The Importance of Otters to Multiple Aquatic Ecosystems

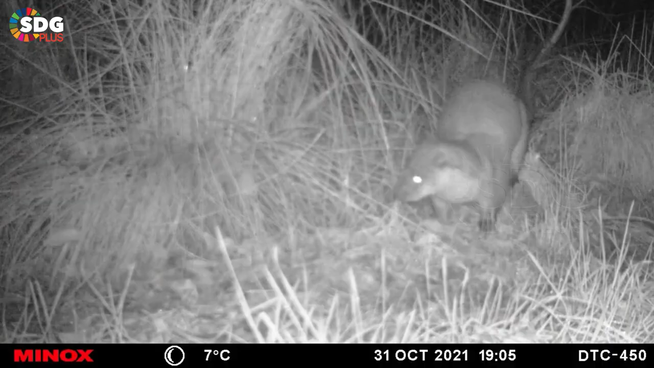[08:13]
So we set them up in locations where we think otter activity is there and we set them up for, let's say, like 20 nights.
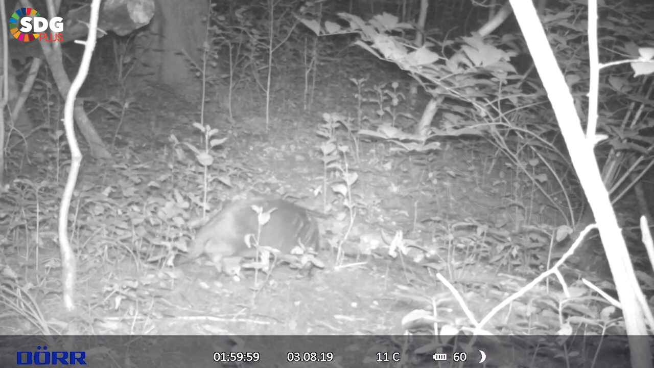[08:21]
And then we come back, we check the SD card and we try to see if we captured otters or not.